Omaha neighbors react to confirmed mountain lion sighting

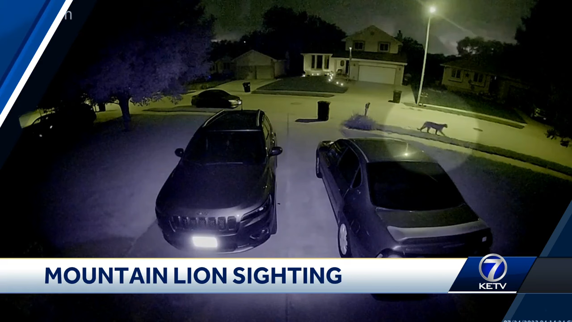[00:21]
KETV NewsWatch 7 Sean McKinnon has their response plan plus reaction from neighbors. He joins us live with tonight's big story. Just 18 hours ago, a mountain lion was walking where I am now, a neighborhood between La Vista and Millard.
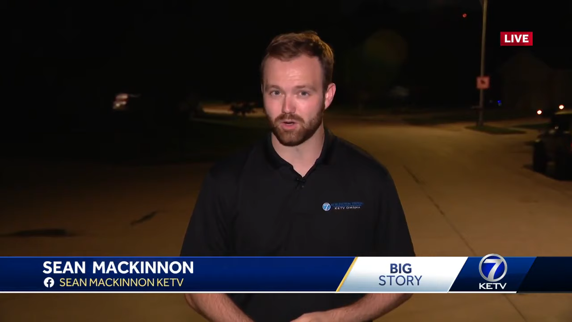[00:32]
The cat has not been found yet, but if it is, Nebraska Game and Parks says it'll be forced to take drastic measures.
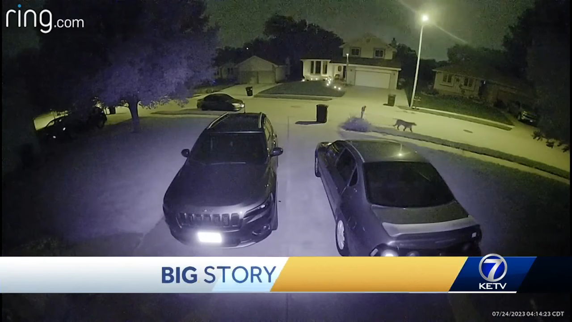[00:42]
Video caught on Ring doorbell, a mountain lion strolling through a neighborhood by I-80 and Q Streets around 4:15 Monday morning.
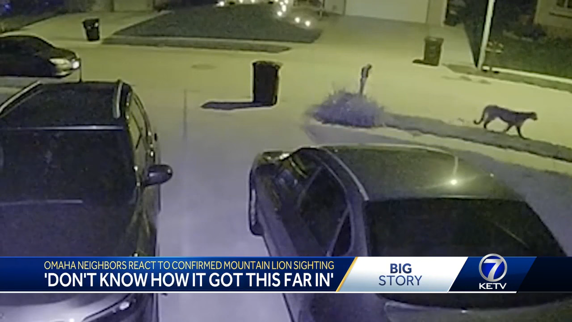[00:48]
It was actually seen just over there. Oh, seriously? Yes. I went for a walk this morning, but I didn't see it.